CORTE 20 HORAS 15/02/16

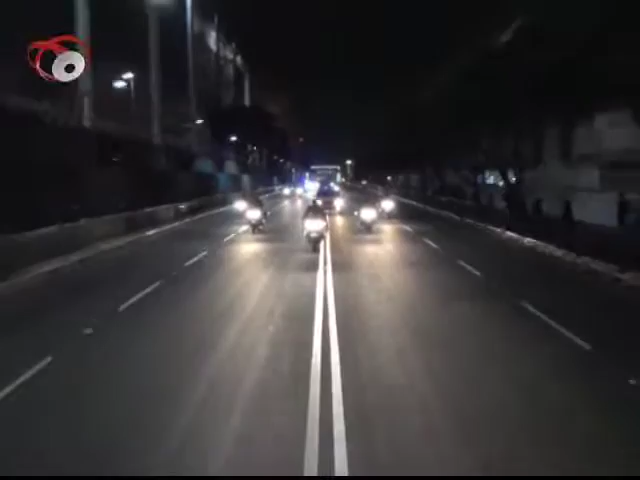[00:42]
Vamos ahora en vivo completamente con las imágenes del Papa Francisco ya trasladándose hacia la Anunciatura Apostólica en la colonia Guadalupeín. Está haciendo el recorrido ya para dormir,